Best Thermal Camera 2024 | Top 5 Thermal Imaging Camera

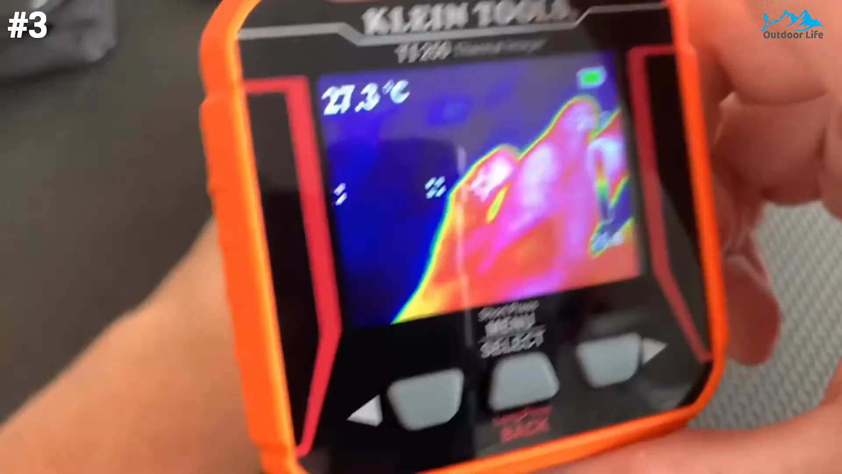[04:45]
the meter provides high and low
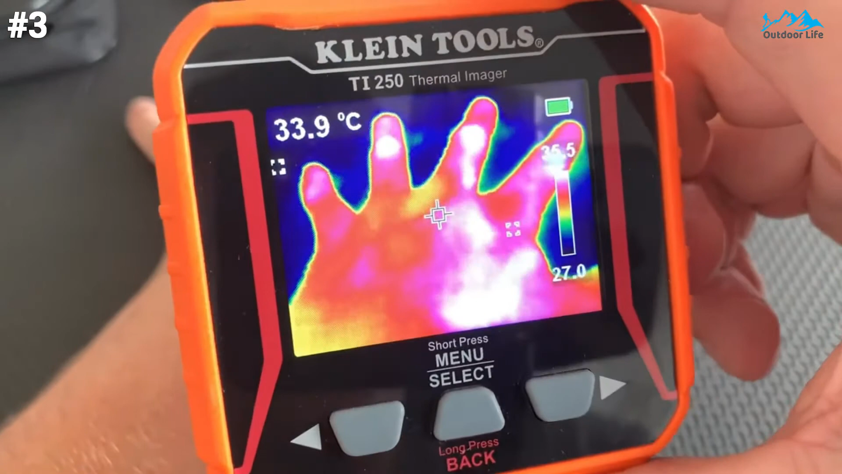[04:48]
On screen: spot 33.9°C
temperature points crosshairs to pinpoint specific temperatures and options for temperature alarms
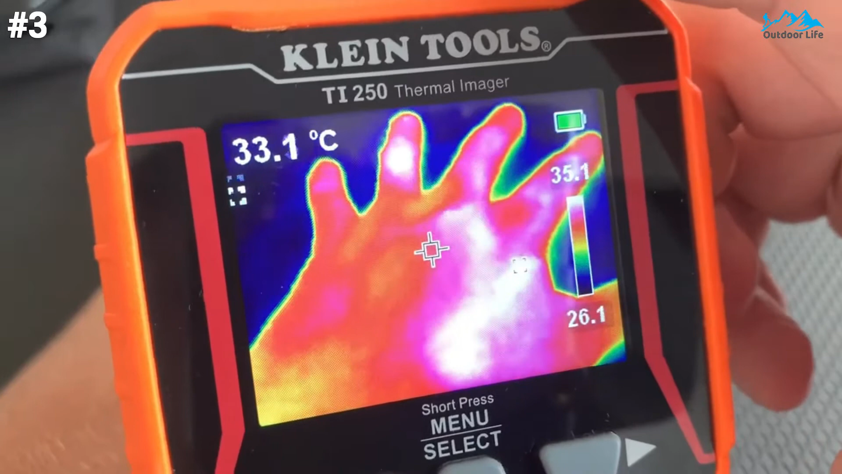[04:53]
On screen: spot 33.1°C
the addition of an optional micro sd card sold separately allows the meter to capture and store images for reporting
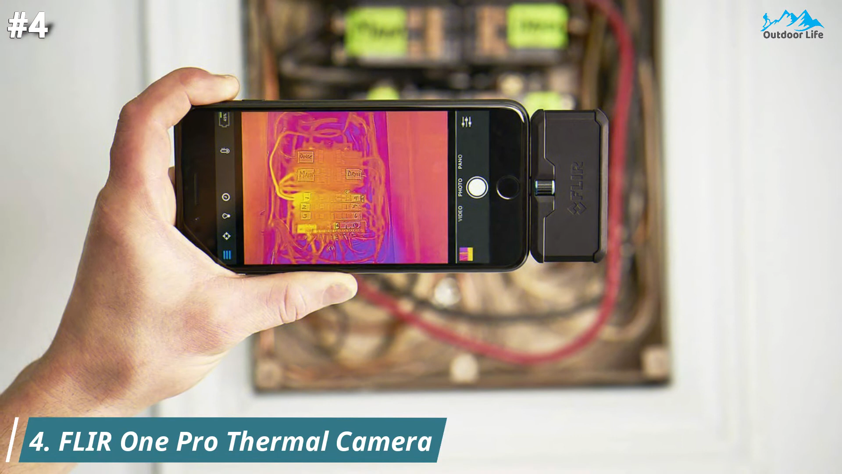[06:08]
simply attach the floor one pro to your ios phone or tablet and turn it into a powerful thermal imager
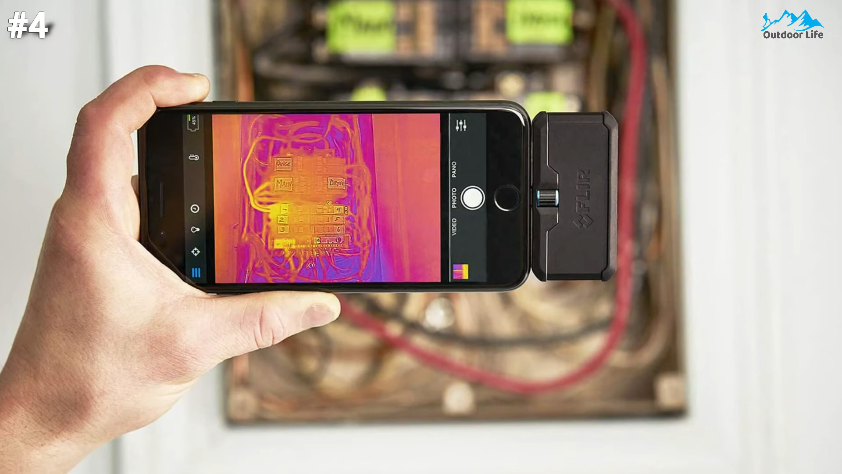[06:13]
powerful infrared camera mobile accessory with adjustable one
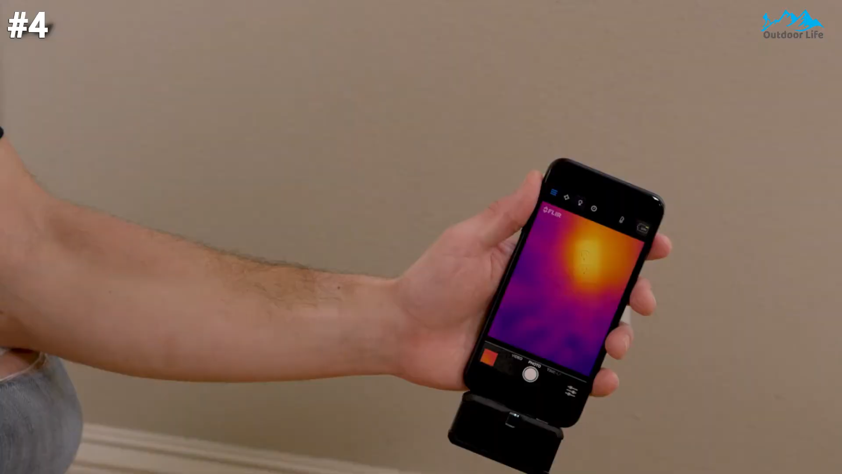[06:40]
image capture up to 500 radiometric
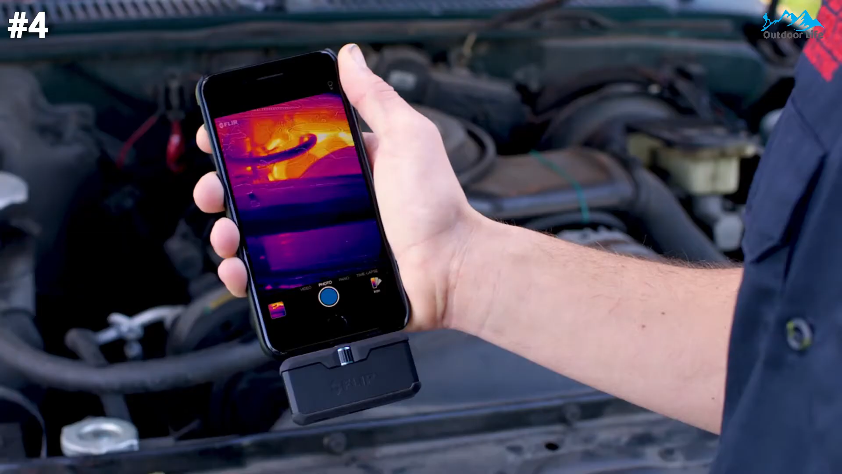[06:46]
thermal measurements from 14 degrees fahrenheit to 302 degrees fahrenheit
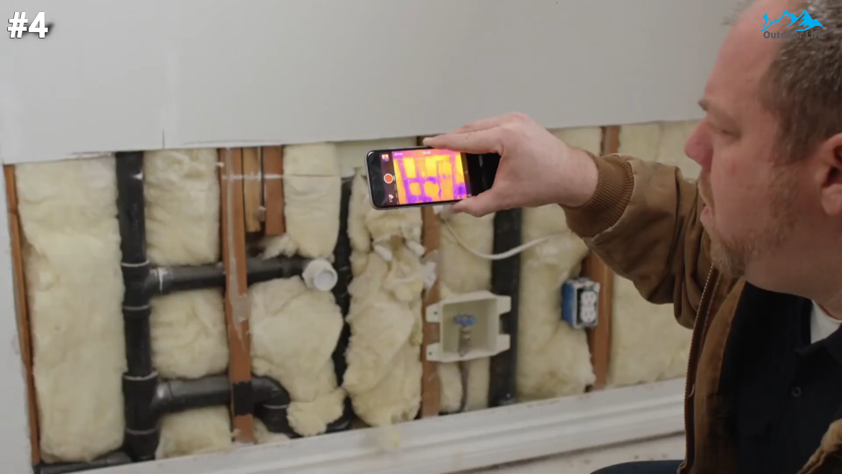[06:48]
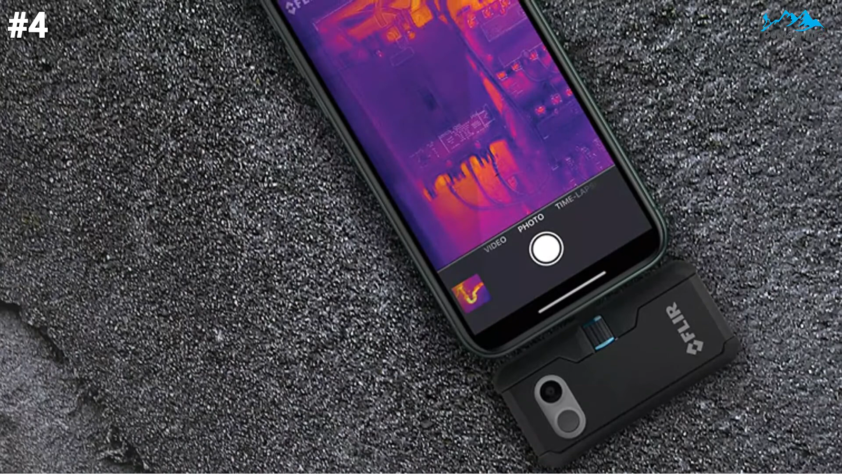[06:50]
spectral range 7.5 to 14 m it is minus 4 degrees fahrenheit and 752 degree fahrenheit minus 20 degrees to 400 degrees celsius
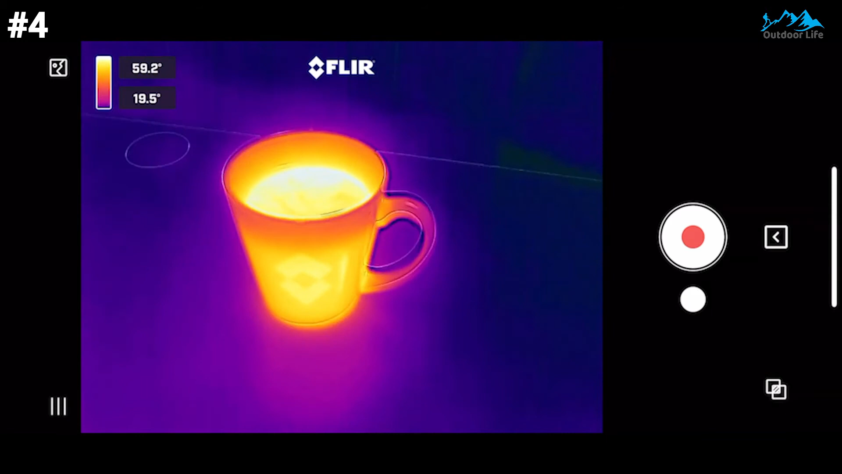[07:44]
that said the floor one pro is more suited to higher end applications and rigorous inspections where higher levels are detailed are required thanks to its higher resolution sensitivity and temperature range
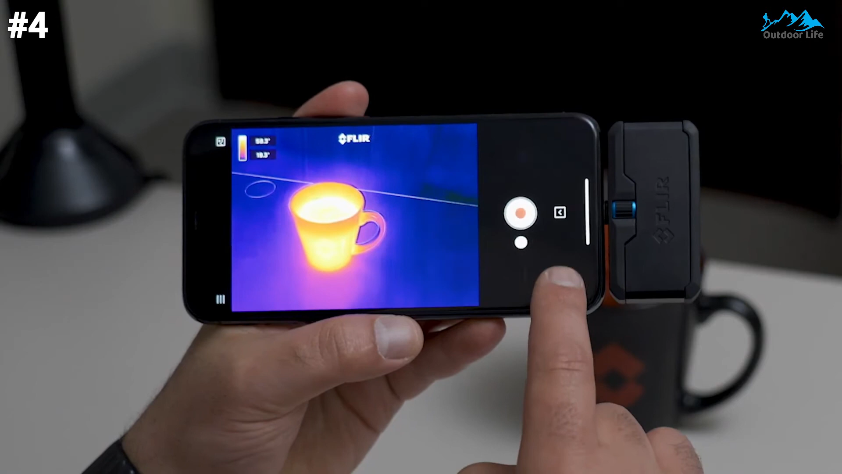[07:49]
in the end your choice should come down to application
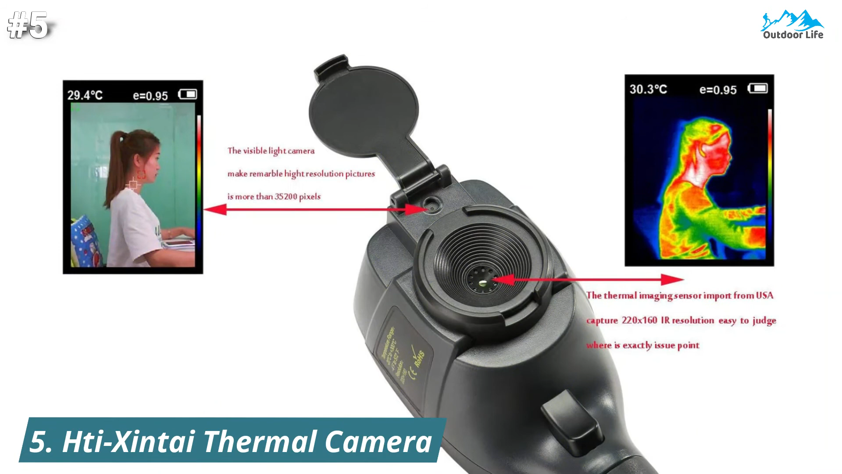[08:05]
that has a good thermal resolution at an affordable price it is 3.2 full color display screen shows thermal detection and visible light imagery in 220x160 resolutions allowing the user to see the full range of imagery
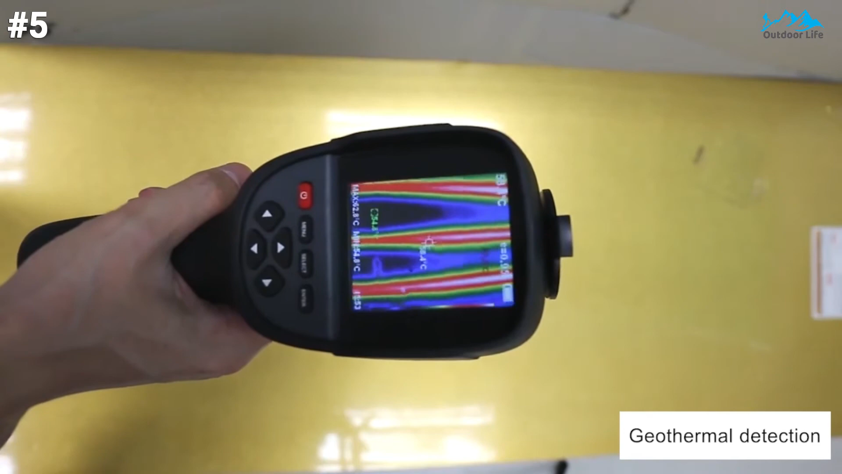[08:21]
no need to worry about buying an extra sd card or losing your recordings we include 3 gigabytes of storage so you can look back at the recordings on a laptop or
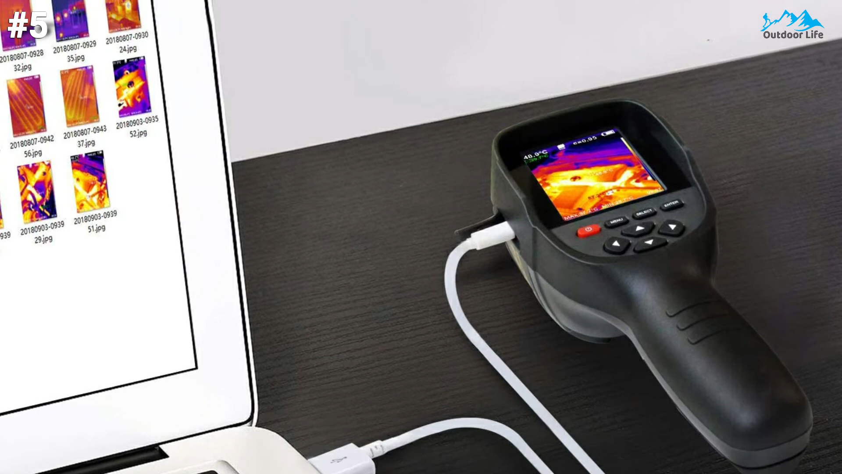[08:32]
computer this imaging camera is ideal for work and home inspection firefighting archaeology traffic farming and electronic manufacturing fields
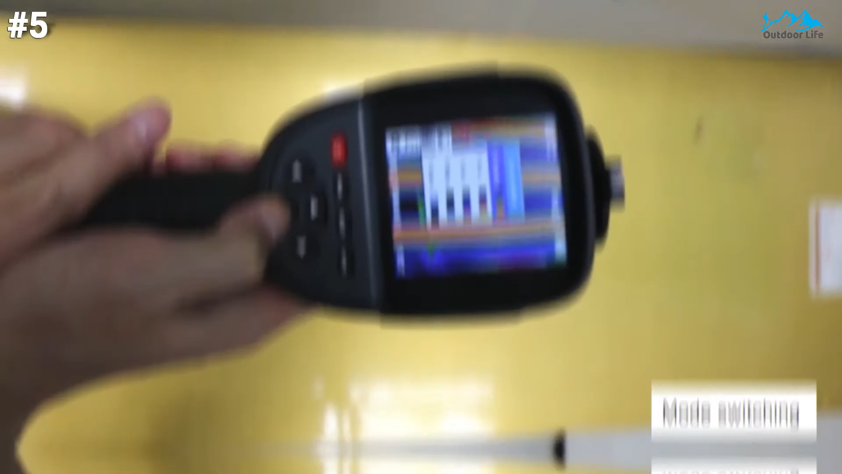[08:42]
this camera is only 0.83 pounds perfect for easy storage
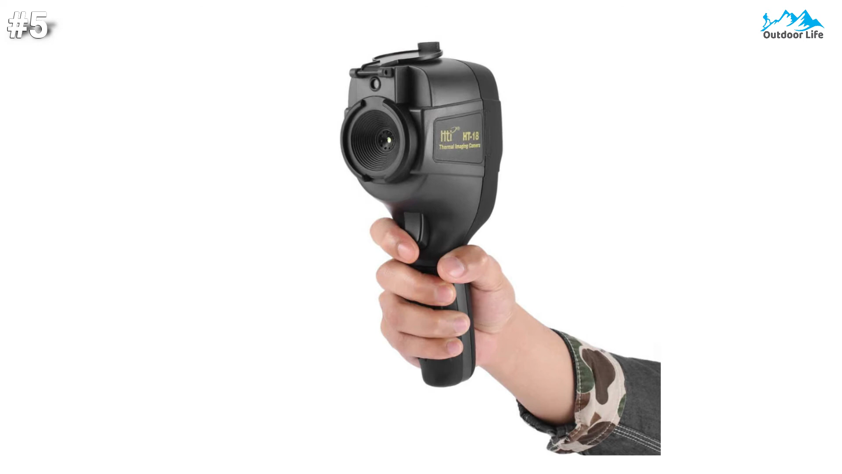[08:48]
and taking anywhere and it comes with one travel pouch it is shaped in a gun style with an ergonomic handle for comfort and ease at any angle you can be used to quickly find and inspect pipe leaks as well as water pipes that
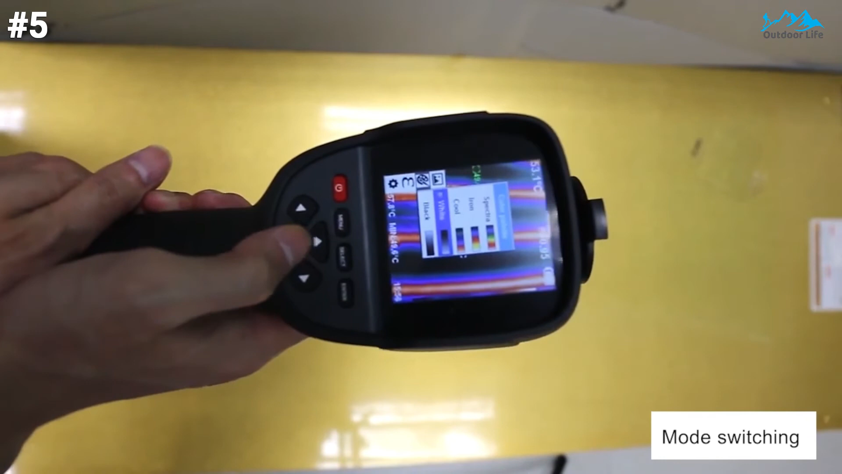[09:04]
are laid under the floor or plasterboard the ht-18 can easily detect the true heat of the
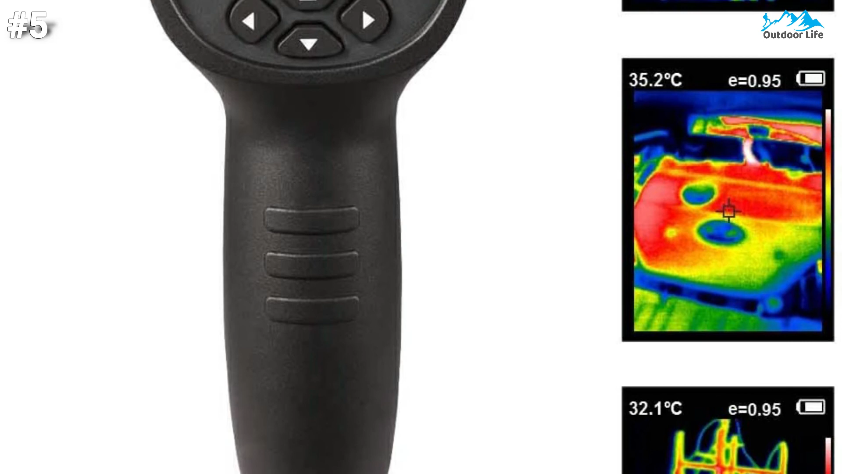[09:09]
pipe radiated through the surface ht-18 is an inspection tool that can be